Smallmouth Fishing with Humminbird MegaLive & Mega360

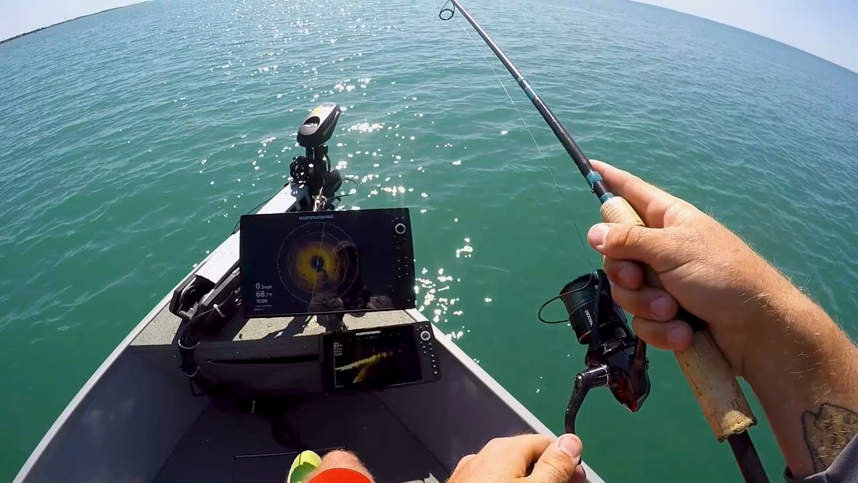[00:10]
what's going on everybody we've got uh one fish out here right now i know this is going to be not much of an intro but we've got one fish creeping around out here i don't know if you can see him on the live right now i'm gonna pause that he's following it up right now he's coming closer just letting it pendulum down there he is
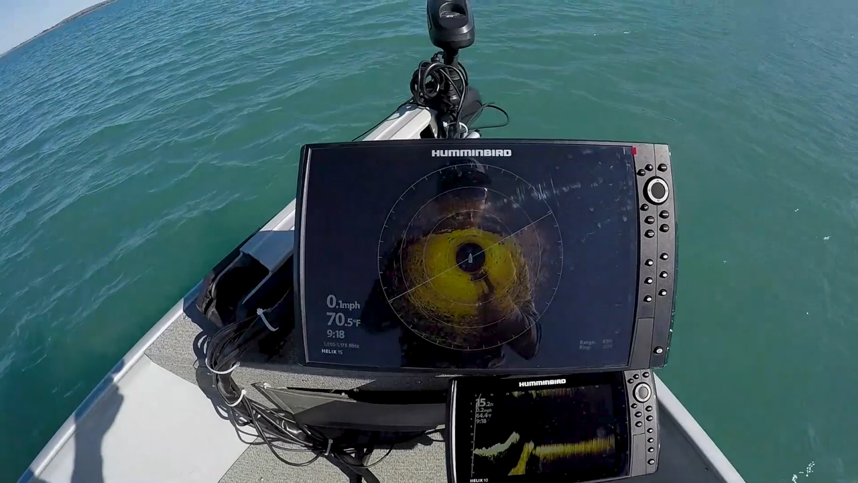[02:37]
On screen: water 70.5°F, speed 0.1 mph
see ya all right that's what i got sitting in front of me and there's a nice rock here and there's the ledge
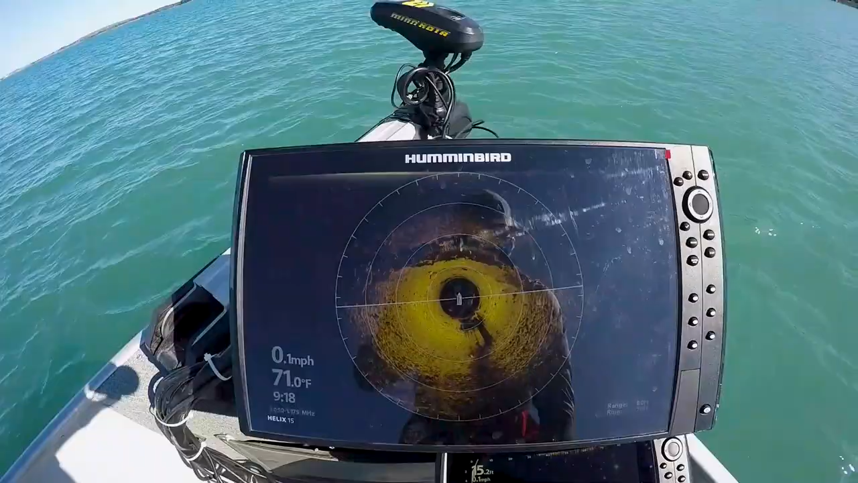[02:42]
On screen: water 71.0°F, speed 0.1 mph
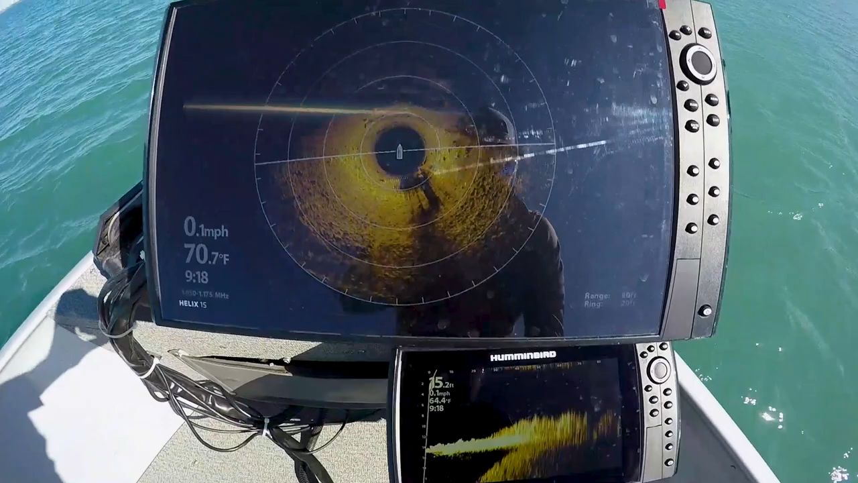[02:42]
On screen: speed 0.1 mph
i've kind of just been messing around that and they've been kicking around in the back here i caught that last one here
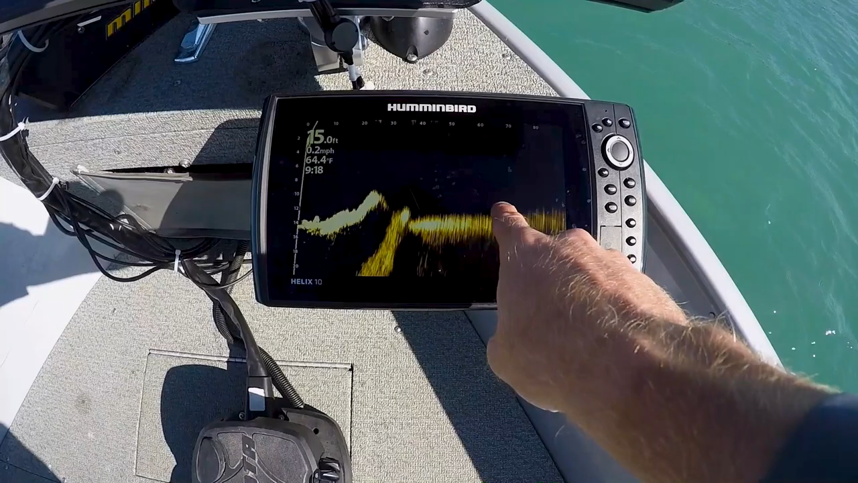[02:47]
On screen: water 64.4°F, speed 0.2 mph
the other one came off of that tip
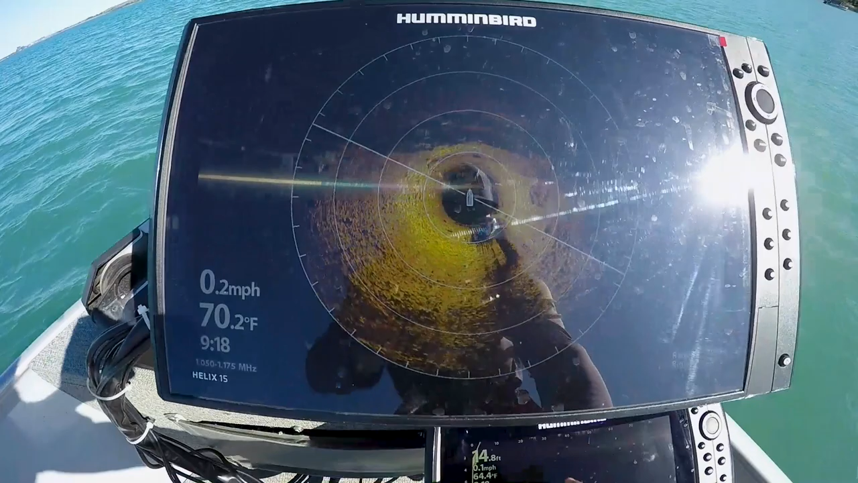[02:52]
On screen: water 70.2°F, speed 0.2 mph
which is 25 feet in front so they're hanging right on the ledge i think i'm just gonna work my way down the ledge and see if i can find them that's the combo